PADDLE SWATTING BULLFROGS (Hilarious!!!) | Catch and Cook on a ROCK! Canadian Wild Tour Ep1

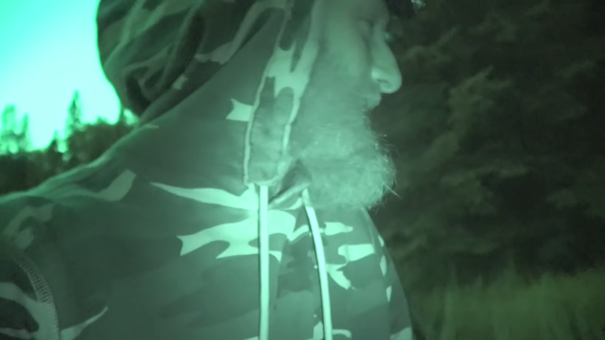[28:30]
That's another huge one over there.
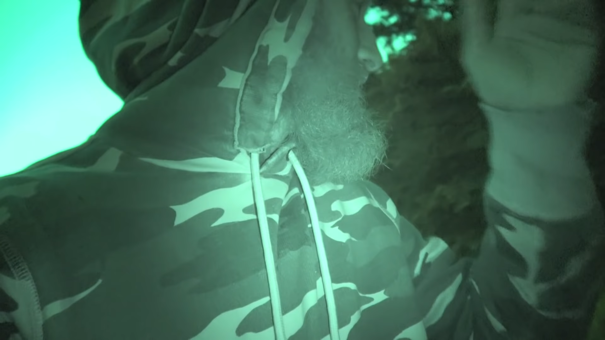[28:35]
He's right there. He's right there. It's the same one. Here, you want to film?
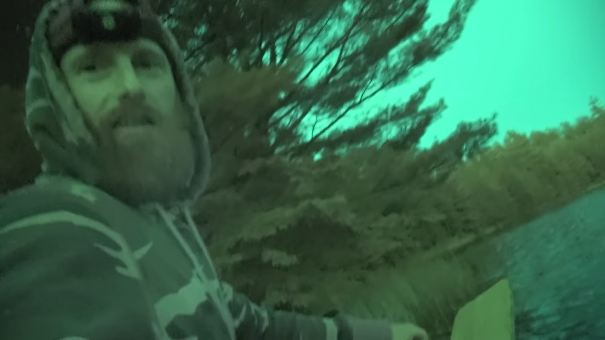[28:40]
Here. If I have proper here, I can do it. Okay. Hold up.
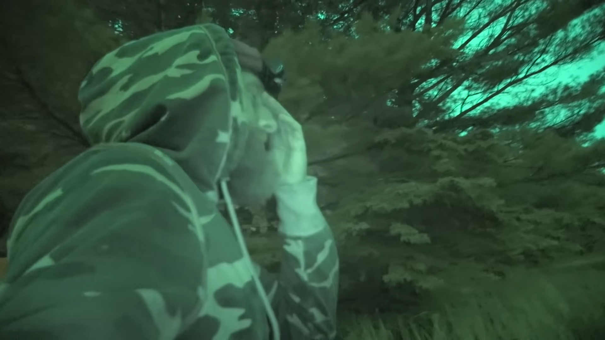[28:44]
That's close. Oh, geez. Here.
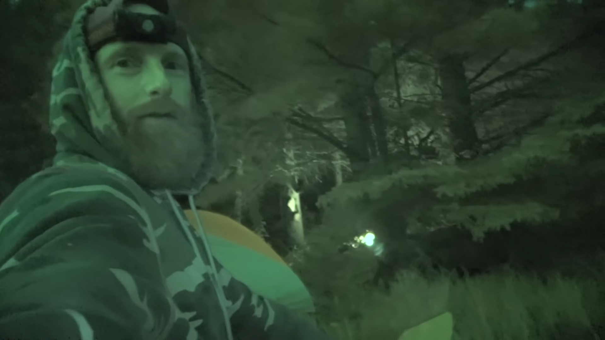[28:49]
It's all filming and everything. Just let the viewfinder around. Okay. Alright. Let me know when you're set there. That was good.
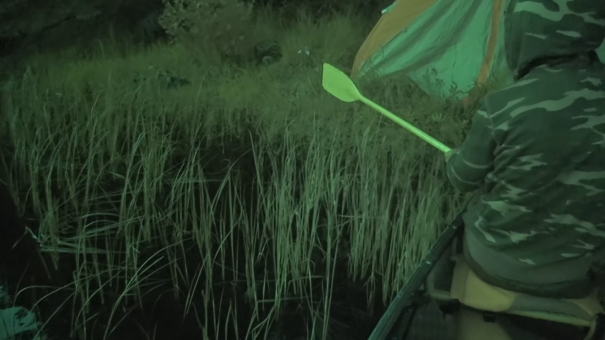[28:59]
You trust me? Just a second. Let me zoom a bit. Alright.
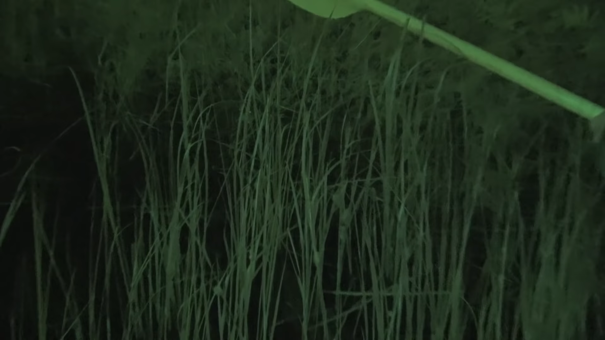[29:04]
Yep. Ready? Yep. Dead nuts. Dead nuts. Came in stealth mode with the camo in the night shot.
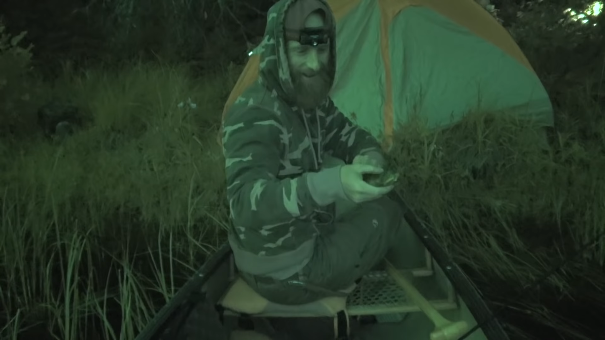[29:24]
I can't do two things at the same time, apparently. No. There we go.
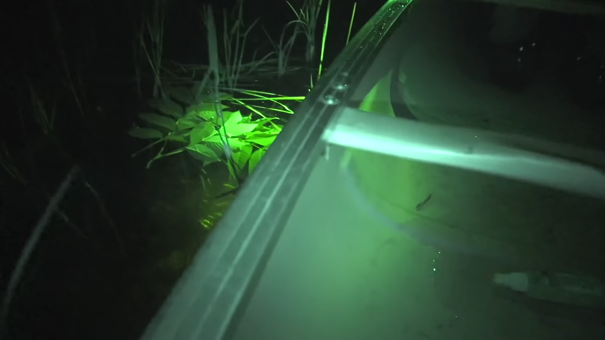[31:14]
That's not the mother though. Yeah. He's dead.
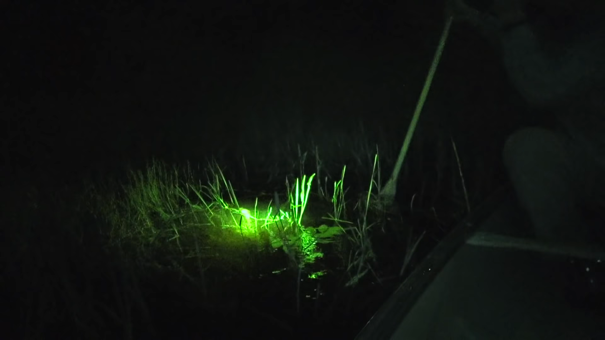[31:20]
He's dead. He's already dead. I don't think he was that time. No. No.
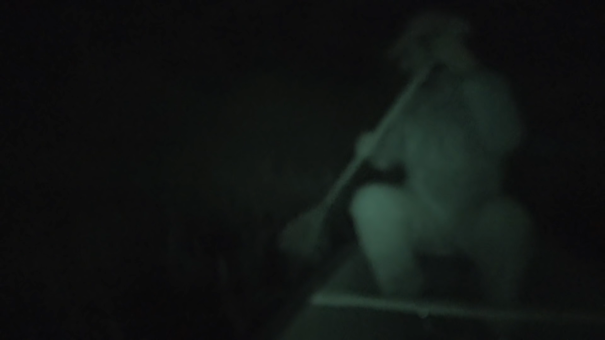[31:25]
No. Now you just want to be sure. Oh, I'll be sure.
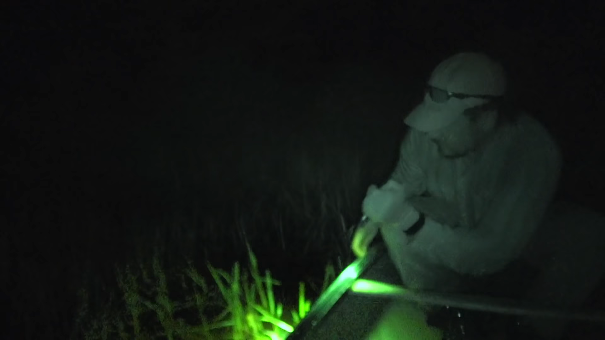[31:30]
That's not even the big one. I don't think that's the big one.
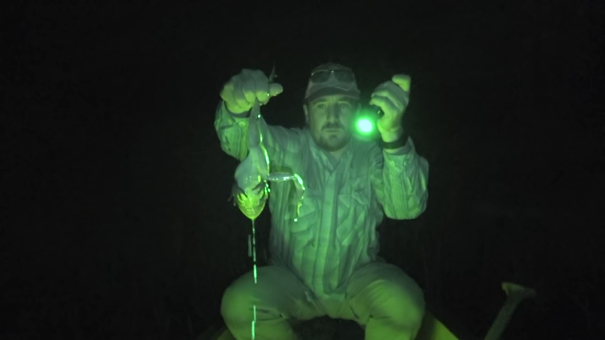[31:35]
Maybe he just looked big the first time because he was the first one. No. No, there's a bigger one out there. Yeah. We're not resting until we get him.
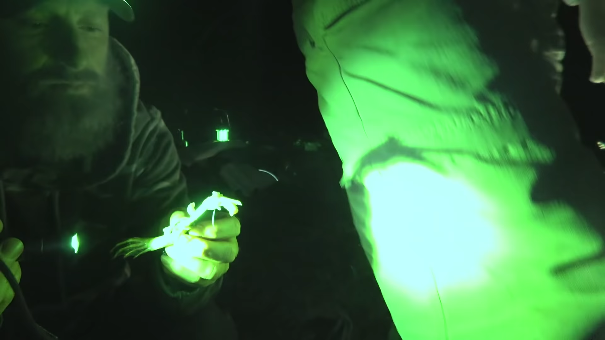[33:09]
Don't take the skin off, guys. Can't catch any fish, but pretty good in the frogs.